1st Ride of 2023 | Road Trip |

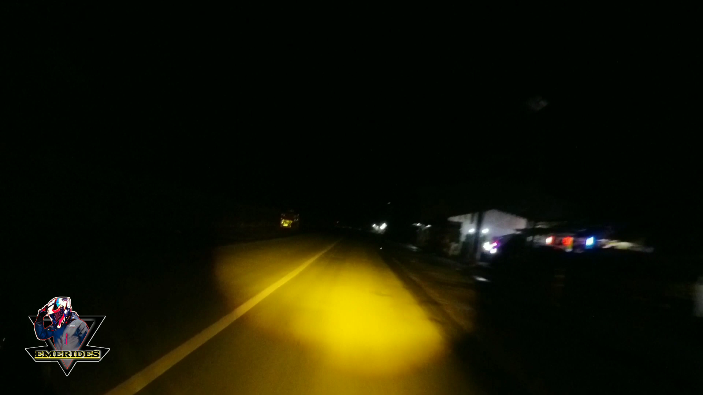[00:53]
Ito yung ating unang rides ngayong year of 2023. So, hindi tayo nakapag-video kanina kasi sobrang ulan sa Lucban. Andito na tayo ngayon sa Timonan. So, papunta tayo ngayon ng Daet, Camarines, Norte. Wala tayong plano kung saan napunta din. Kaya, bahala na. Lubak na naman! Welcome, Timonan!